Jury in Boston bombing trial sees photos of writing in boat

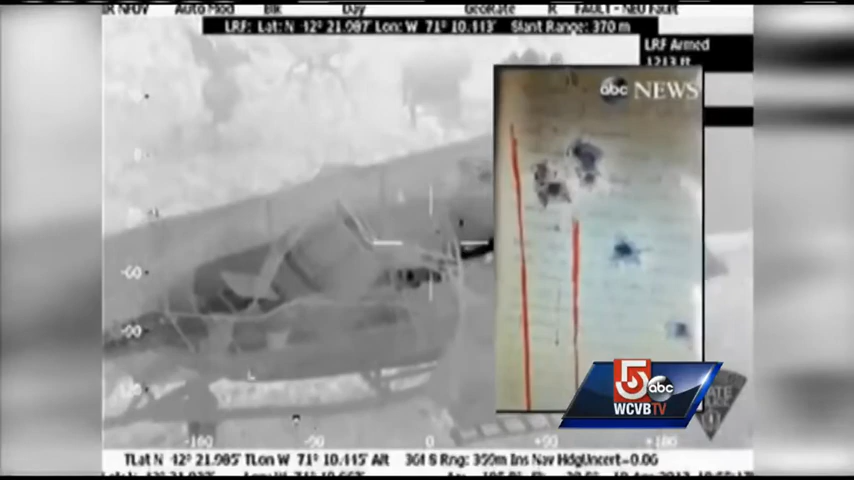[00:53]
told the jury about the notes he saw written on the walls inside the boat before police opened fire.